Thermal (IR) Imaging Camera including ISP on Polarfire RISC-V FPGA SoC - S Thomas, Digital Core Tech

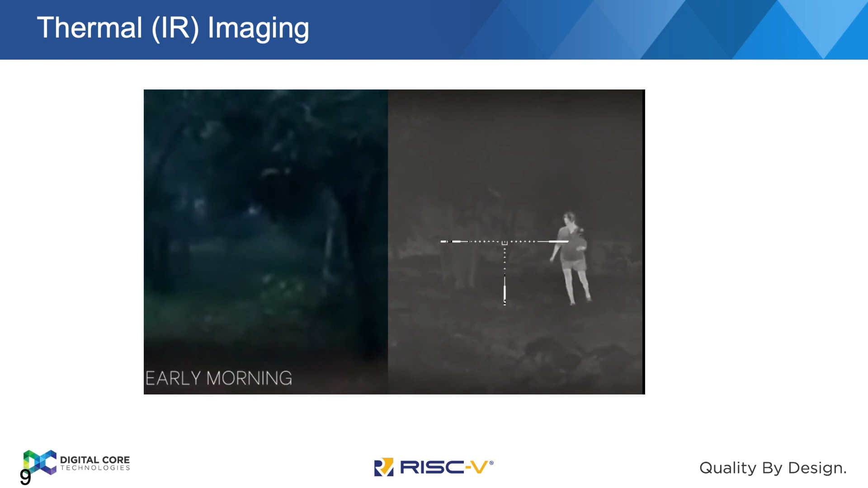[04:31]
So, this is based on the same thermal camera which we have taken. It can see through the night, even to some extent of fog. So, it's early morning with a little bit of fog,
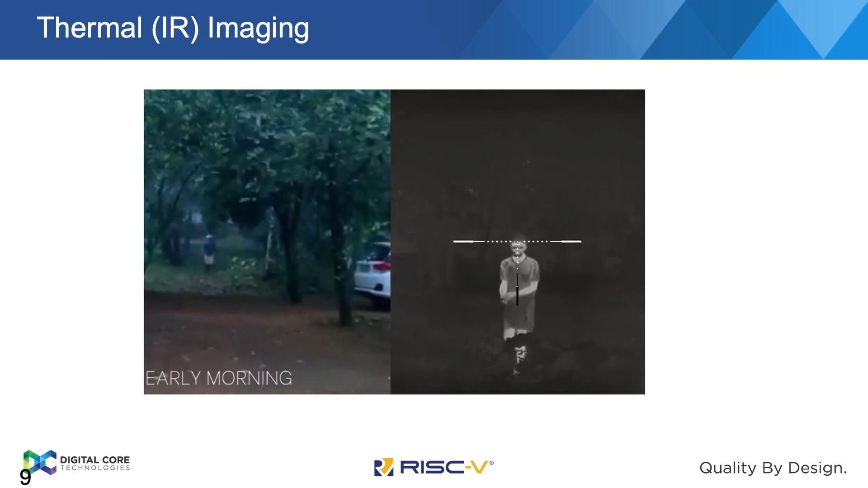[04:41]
whereas we can see very clearly on the thermal imaging.
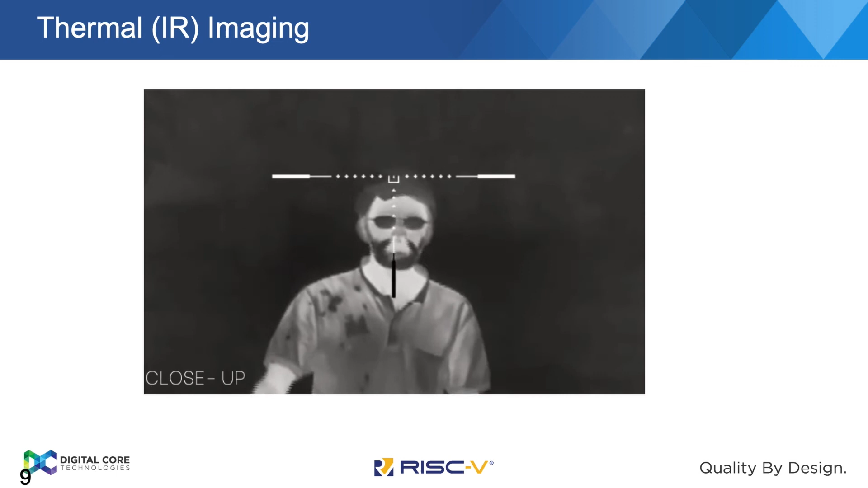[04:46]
You can even see me breathing the heat.